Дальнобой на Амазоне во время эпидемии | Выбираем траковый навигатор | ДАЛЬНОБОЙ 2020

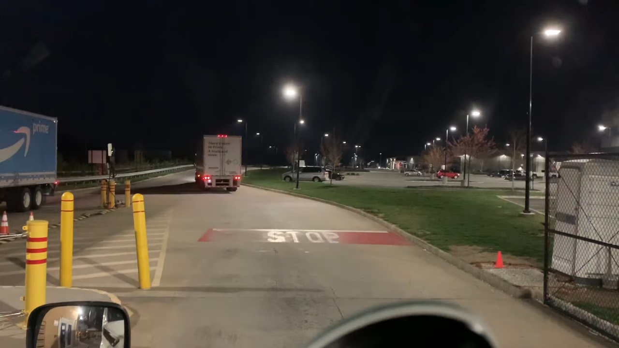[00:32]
Сейчас мне должны дать документы, я на выезде стою на Амазоне.
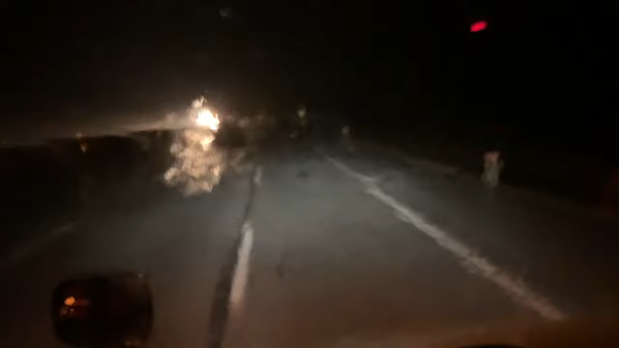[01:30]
Друзья мои, в горах Пенсильвании попал дождь, гроза. Можете сами видеть. Конечно, жесть. Редактор субтитров А.Семкин Корректор А.Егорова Редактор субтитров А.Семкин Корректор